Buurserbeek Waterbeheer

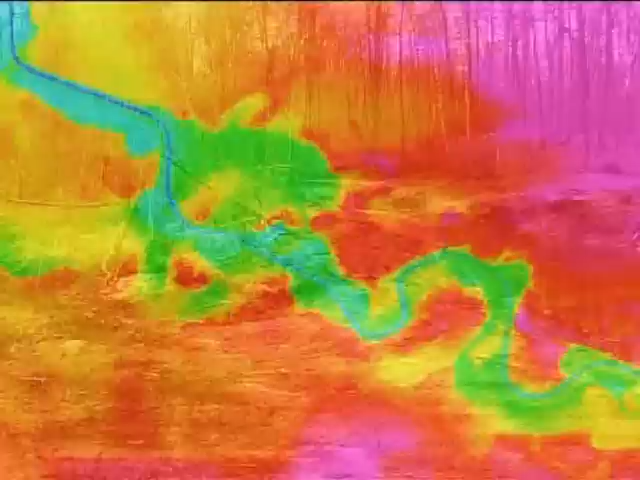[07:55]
In het gebied van de Buurserbeek waren nog twee authentieke meanders naast de beek te vinden.